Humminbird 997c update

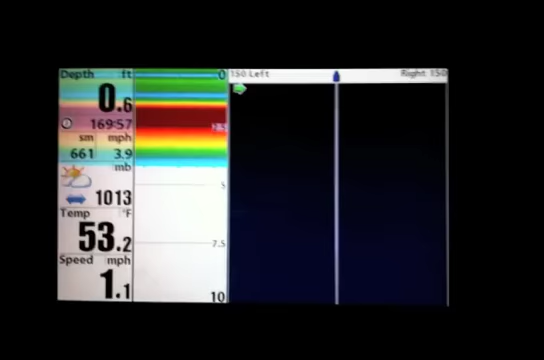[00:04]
On screen: depth 0.6 ft, water 53.2°F, speed 1.1 mph
all right gonna update to the new 4.75 software on this 997 go
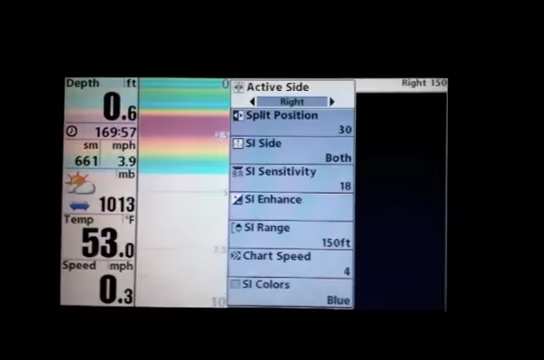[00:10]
On screen: depth 0.6 ft, water 53.0°F, speed 0.3 mph
menu menu go across to set up come down to restore defaults
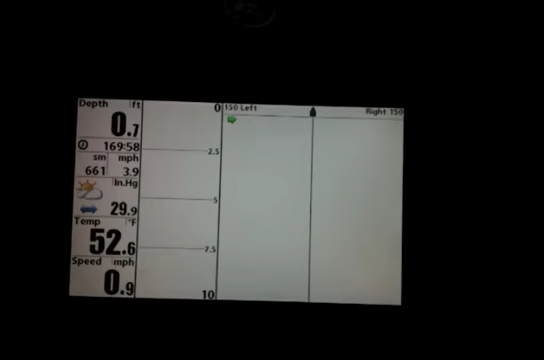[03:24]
On screen: depth 0.7 ft, speed 0.9 mph
there's down imaging and side imaging combined
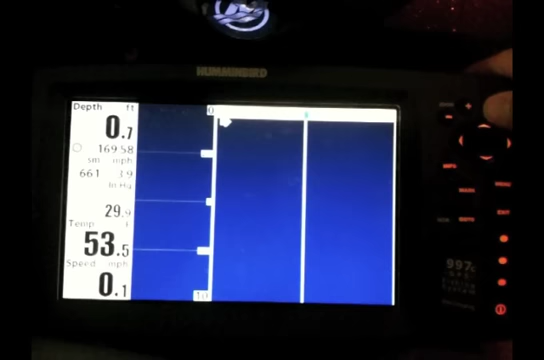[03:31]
On screen: depth 0.7 ft, water 53.5°F, speed 0.1 mph
down imaging on the left side imaging on the right
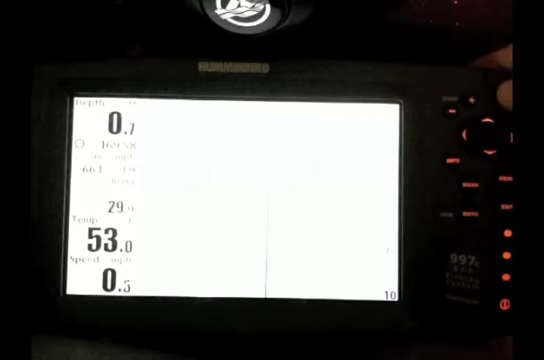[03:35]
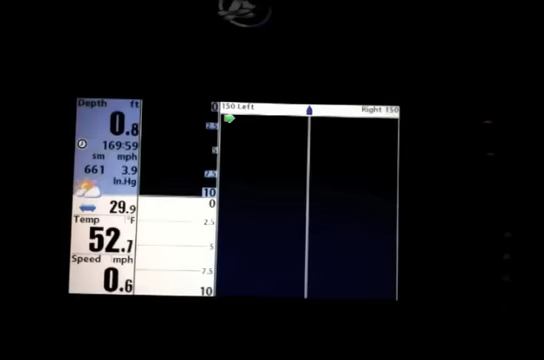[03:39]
On screen: depth 0.8 ft, water 52.7°F, speed 0.6 mph
oh well that's a different screen looks like looks like down imaging it's probably got down imaging on the top left side imaging on the right and
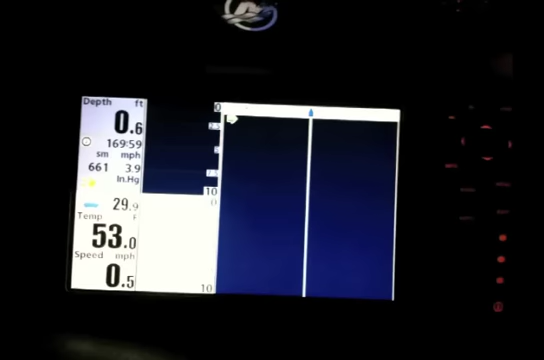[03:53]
On screen: depth 0.6 ft, speed 0.5 mph
2d on the bottom back side imaging on the